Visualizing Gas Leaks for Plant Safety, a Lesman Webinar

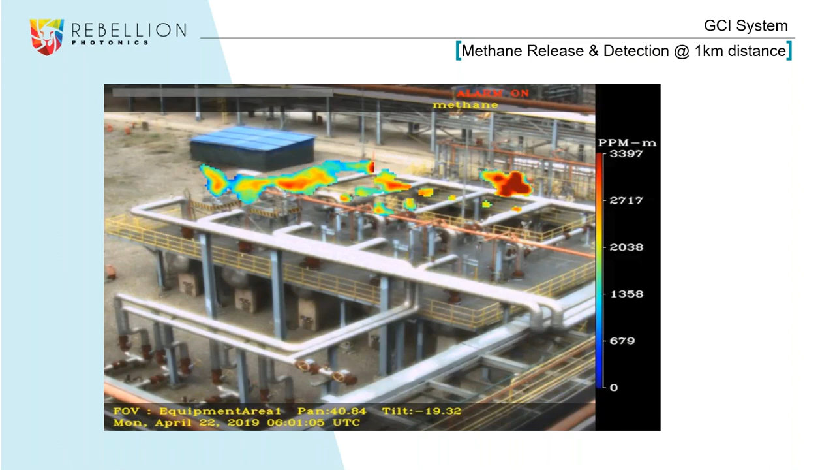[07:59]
So this client is redoing all of their procedures in this area based on this one captured video from our system. A little more specifically on the cameras.
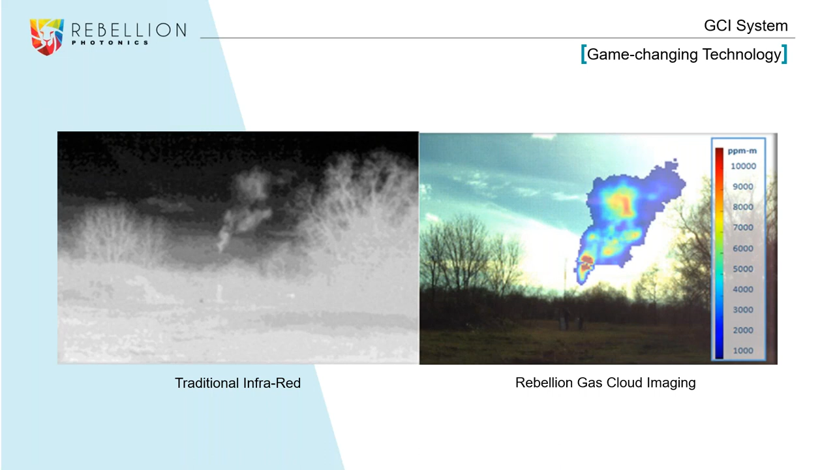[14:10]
You know, do I really have a gas leak? Our images are very clear in that way. So how our hyperspectral imaging technology actually works.
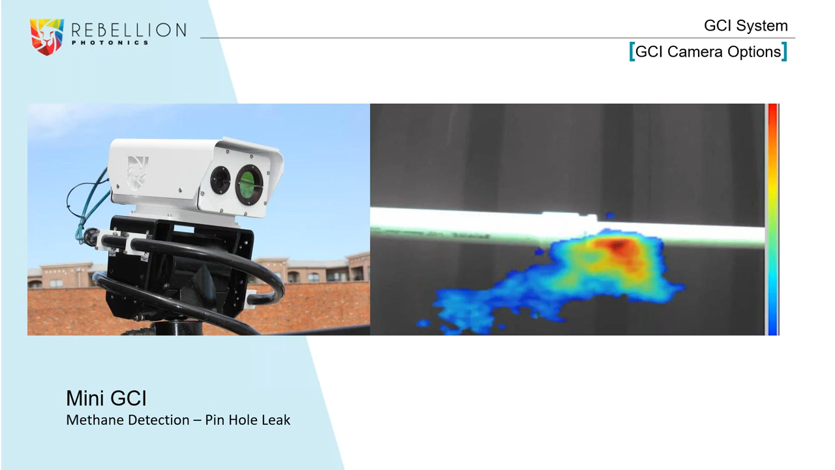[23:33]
The aspect of knowing the concentration and the full capacity of the leak. So a lot of this image you would miss if you were using a point sensor or something. Or another technology for gas leaks.
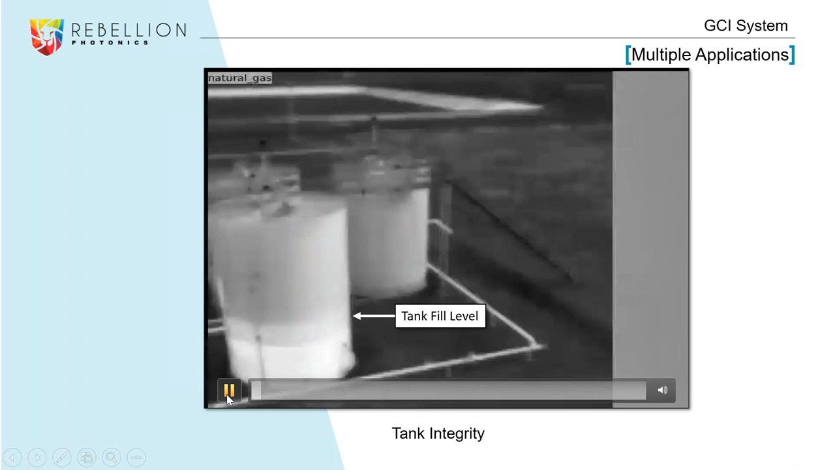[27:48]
Because if the tank is acting funny and it's supposed to be filling, they can visually see that it is. And so they like that. And on this image, you can actually see the two different product levels. And we had one client say, we thought we had two feet of water and we had two inches. So things like that, where they can visually verify what's happening on the system. And then we caught a little leak here off the top of the tank.
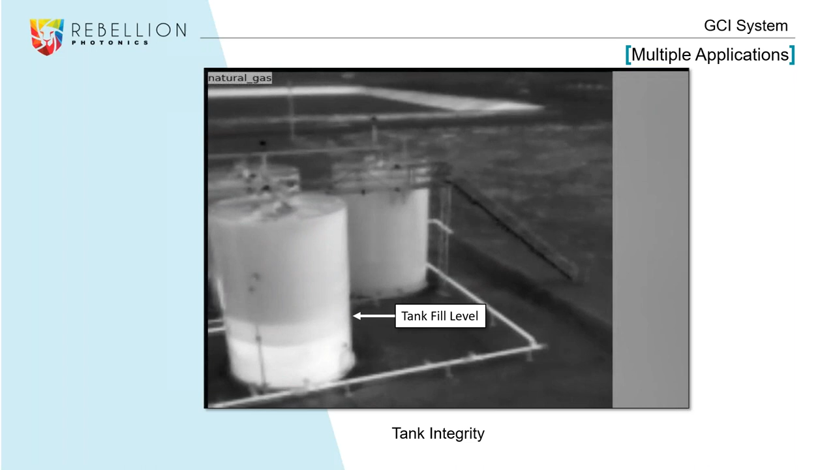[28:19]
And that's a good example of maybe you would want an alert and a summary image of it. But you don't necessarily need an alarm off of that.
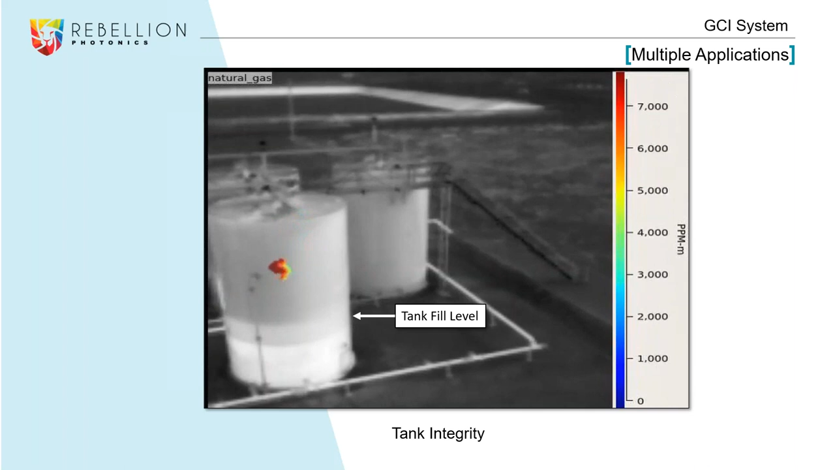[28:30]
Now, if it continually leaks and we keep picking up leaks, that might be something to look into there.